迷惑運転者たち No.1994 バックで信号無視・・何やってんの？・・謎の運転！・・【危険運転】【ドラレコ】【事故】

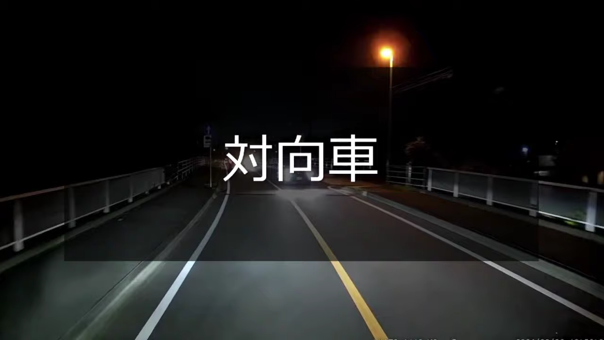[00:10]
やいやいやいやいや、あれ自転車が悪いとかって思ってるんですね。対向車が来てるのになぜ無理やり雪にかかるんだろうね。